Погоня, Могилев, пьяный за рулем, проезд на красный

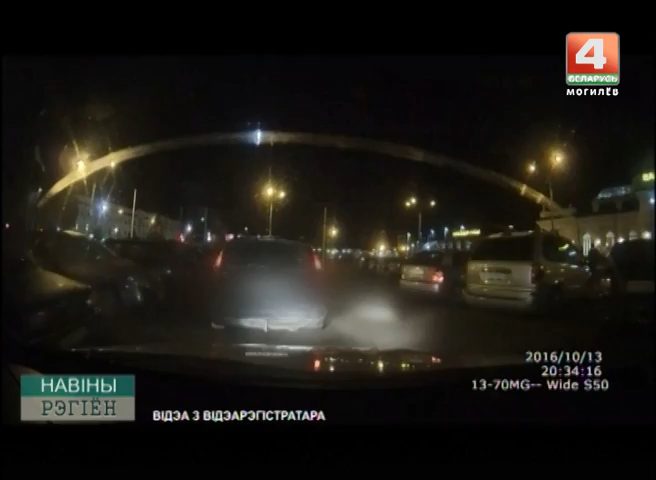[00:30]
Правооховники потребовали керавцу спыниться, але водитель проигноровал потребования и поспробовал сховаться у приватном секторе про счегуночные пути на червоное светло семафора. Там он пятлял як заяц и часом створил аварийную ситуацию. До пагоня долучились еще несколько милицейских народов. У одним заволков порушальника спынили.